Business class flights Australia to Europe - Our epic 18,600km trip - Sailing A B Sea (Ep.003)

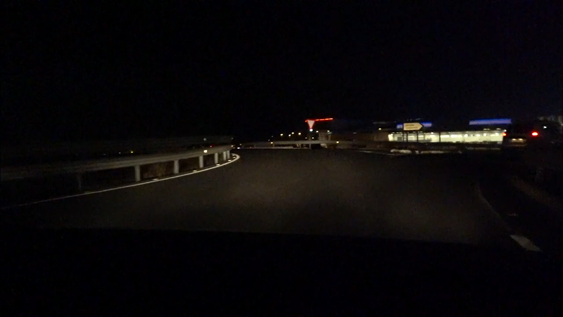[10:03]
So taking the bull by the horns I figured that if I stuck to main roads there would eventually be a signpost which would either say AP-7 to Barcelona or AP-7 to Alicante.
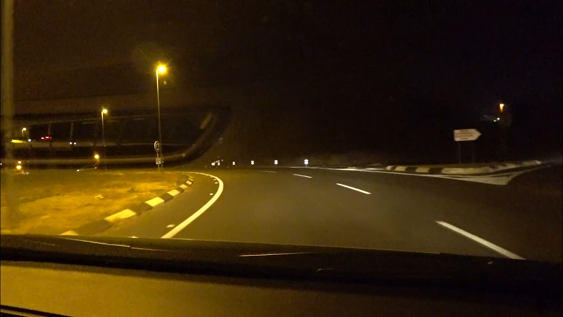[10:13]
So we just drove, Ancher looking out for road signs and me looking out for Spanish drivers rushing to get home from work. At one point we both looked at each other and Ancher asked if I was okay. So how are you feeling Buzz?
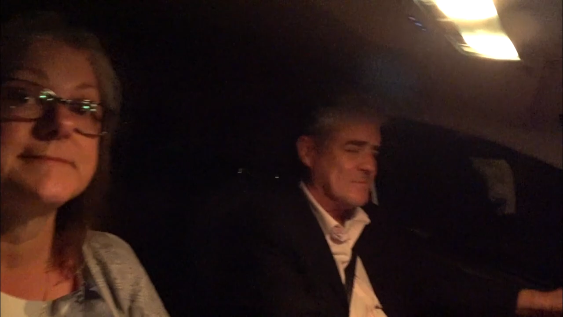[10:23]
I'm okay I guess, but this is it, it's all part of the adventure, we're on the adventure. I know.
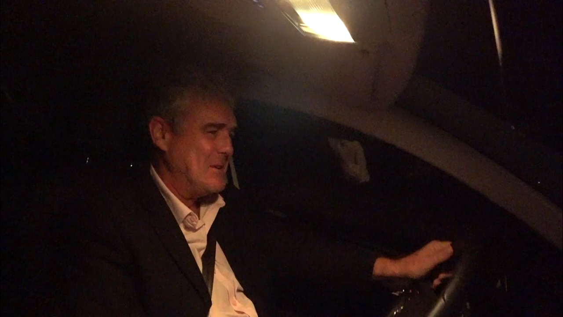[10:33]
We're missing two suitcases, we don't know where we are or where we're going. But we think we're getting there. But we'll get somewhere eventually. And eventually we did.
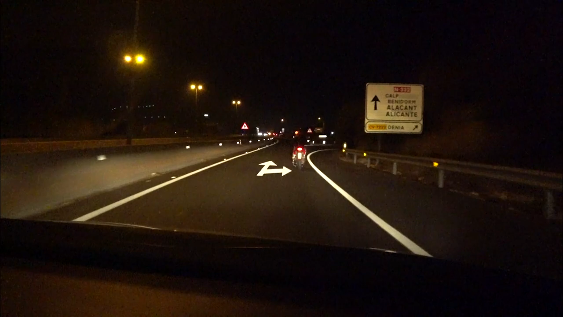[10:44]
After we'd been driving for 20 minutes, Ancher excitedly announced there it is, there's the sign for AP-7 Alicante. So with some relief we entered the motorway and headed south.
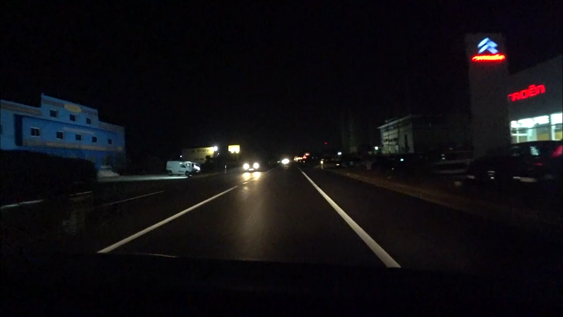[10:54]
Driving on the motorway was a breeze after the Valencia traffic and one hour and 30 minutes later we took the turn off for Javier. Oh there's a sign, so Javier is to the right Buzz. Yeah? Yeah. Oh yeah. God that was hidden. Well hidden that wasn't it? Did you see how far away it was? Didn't say. Okay. So right here? Right yeah. Yeah here. Oh it sneaks up on you. Oh yeah, oh it says look, Javier 8.
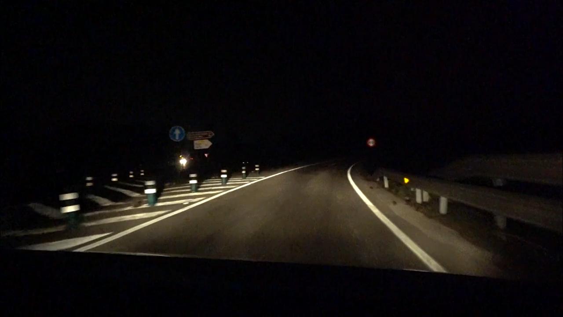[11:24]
We had a rough idea of where my brother Phil's place was. We'd seen it on Google Earth and Google Maps and we also had the address stored on our phones. My plan was to find Javier port and work backwards from there.
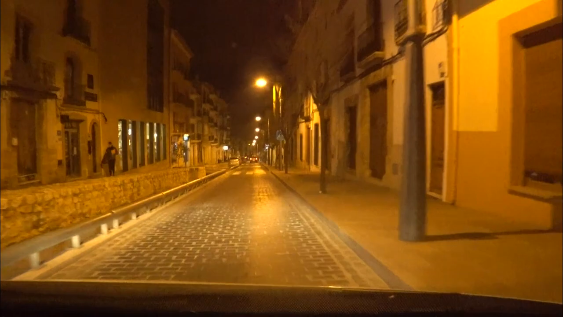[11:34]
What we hadn't counted on was that Javier is a maze of one-way streets. Might be a way through somewhere. Can you turn right even?